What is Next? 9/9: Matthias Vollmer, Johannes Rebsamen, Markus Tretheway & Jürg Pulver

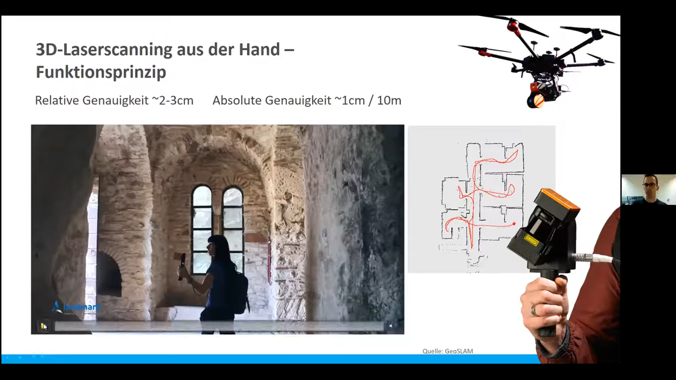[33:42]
scanner is rotating capture some points and also make so many iterations and build up the point cloud but during during the walk through the building and on the left side in the video we also see how it works it's really um you can hold it in the hand in
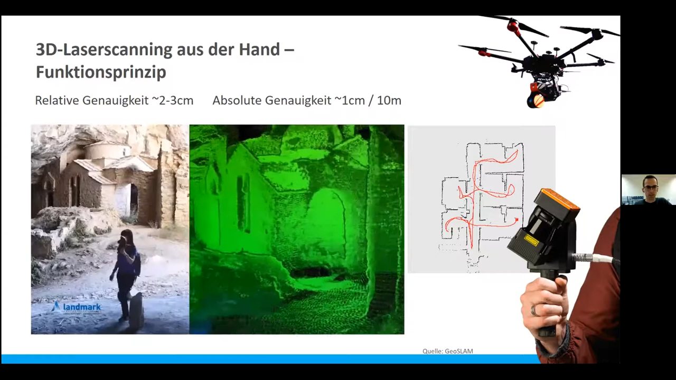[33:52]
the backpack you have a data logger a small computer with a hard drive to store all the data and you really can just walk through without the control points or anything else you don't need gnss coverage just walk through and all the data are captured and
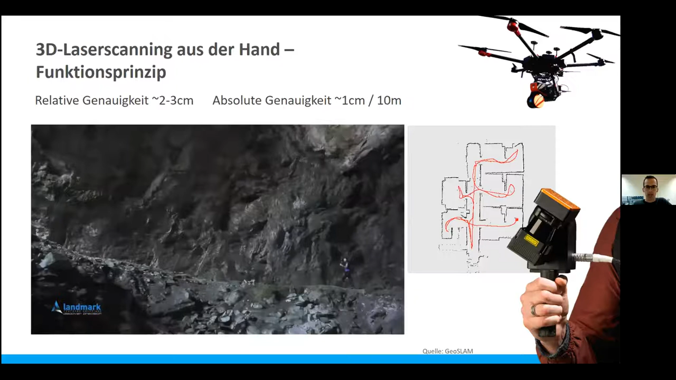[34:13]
there are also some um some newer models where you can see the point clouds already on a tablet computer that you already can check in the field
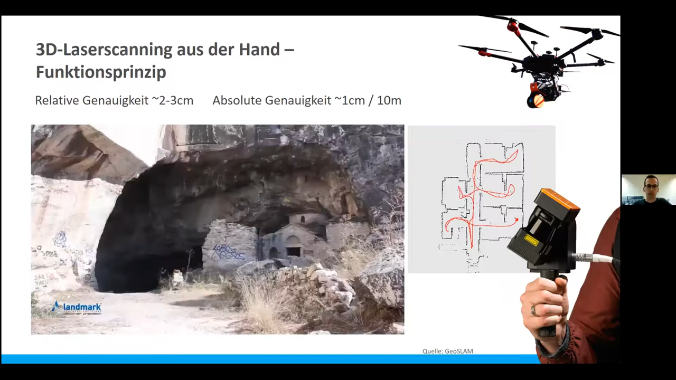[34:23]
if you really capture everything you want and if it also fits if it looks as as it should yeah yeah i really think the big
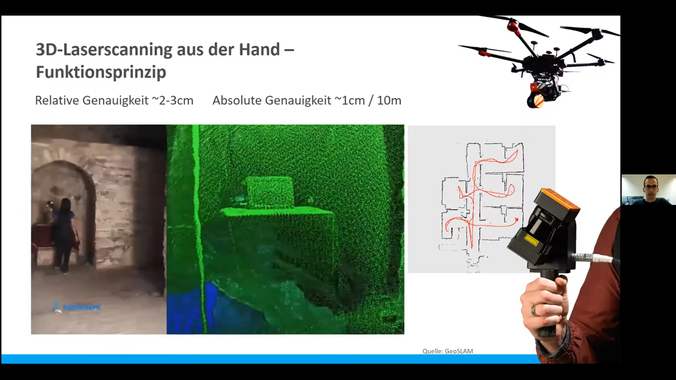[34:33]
advantage of this technology is that you are really fast in capturing the data so you really can walk through and you get this dense point cloud and you are also really flexible because you can walk behind some objects and if you are measuring in a in a building you can go behind
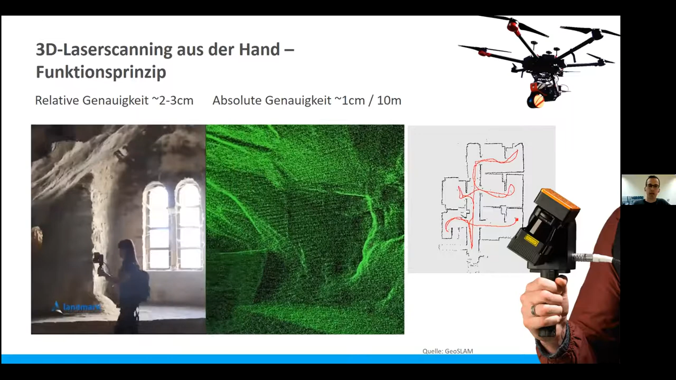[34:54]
the furniture or on the top of the furniture and these are yeah these are things that they are really difficult with static scanners